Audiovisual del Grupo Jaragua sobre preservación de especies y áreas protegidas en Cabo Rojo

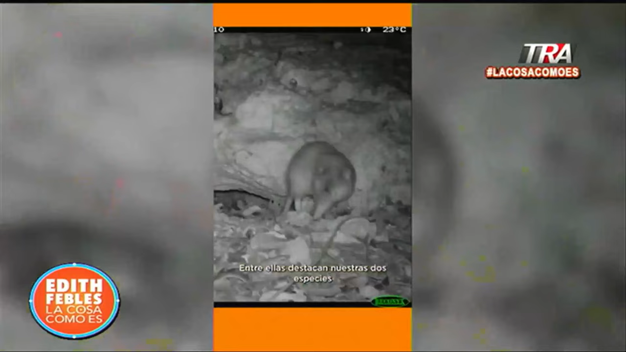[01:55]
Entre ellas destacan nuestras dos especies de mamíferos amenazados, el solenodonte y la jutilla de la española.
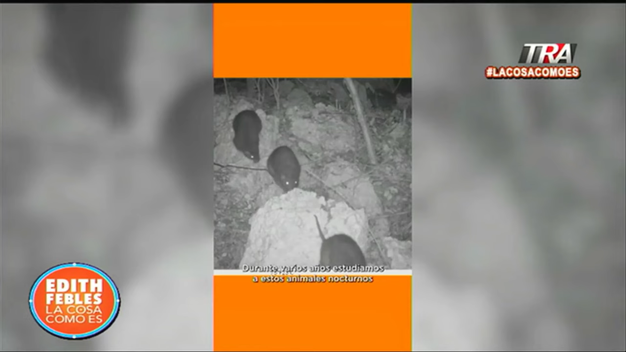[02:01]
Durante varios años estudiamos estos animales nocturnos con la ayuda de asistentes de la comunidad y muchas cámaras trampa.
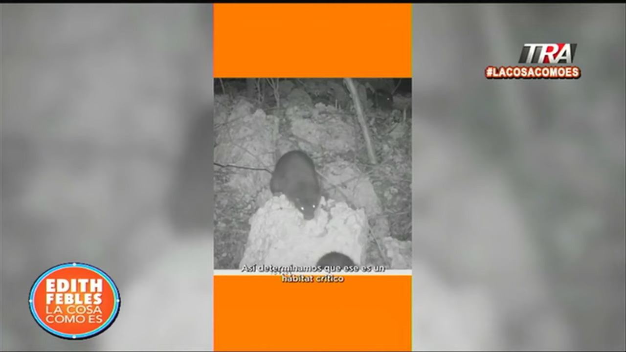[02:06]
Así determinamos que ese es un hábitat crítico para el solenodonte y la jutilla.